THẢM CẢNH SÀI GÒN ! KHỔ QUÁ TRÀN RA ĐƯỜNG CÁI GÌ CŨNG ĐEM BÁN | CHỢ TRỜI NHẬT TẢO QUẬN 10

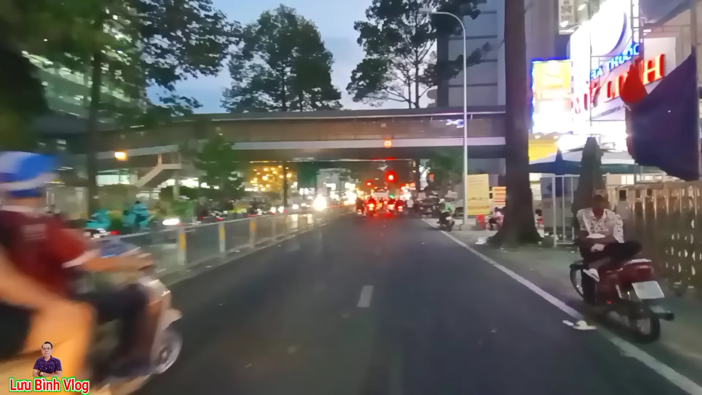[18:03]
Rồi chúng ta sẽ tiếp tục Mình cập nhật trên cái Con đường Nguyễn Chí Thanh này nha Các anh chị Đó các anh chị thấy Giờ này là chưa Chưa có đèn đường Nên cái đường Các anh chị thấy nó hơi tối
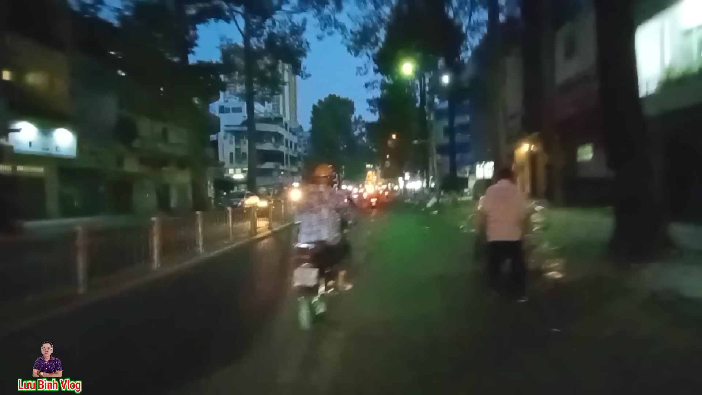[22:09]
Giờ này là chiều Nó dẹp hết rồi Cánh chị Đi ban ngày Là nó bài bán Khá là nhiều Bù lon Con tán Rồi dây thích Rồi bài bán Ra quỷ hè Rất là nhiều
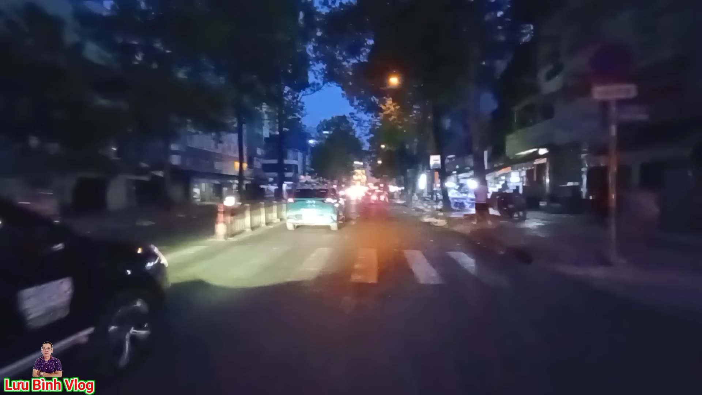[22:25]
Cánh chị Rồi bán Nó có khoảng 6 giờ mấy Nãy mình quay là 6 giờ Giờ đi Thì nãy giờ Chắc khoảng 20 phút Đó Hai bên Bây giờ bắt đầu Là có mở Mấy cái quán ăn Quán nhậu Quán nhậu Bây giờ Cũng rất là ế Cánh chị
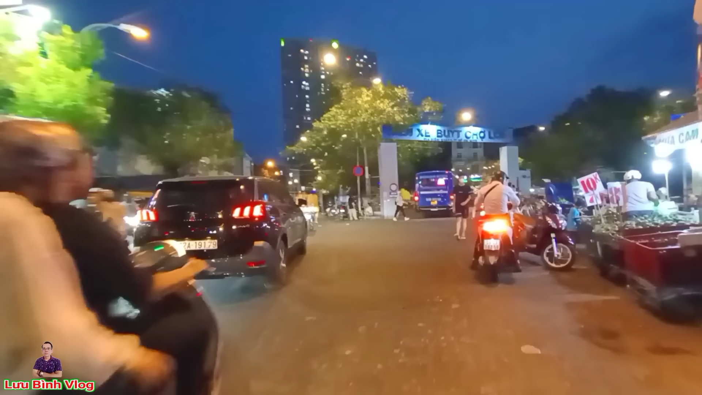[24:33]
Bến xe Bến Chợ Lớn Còn bên Ta phải Màn hình Cánh chị Là con đường Trang Tử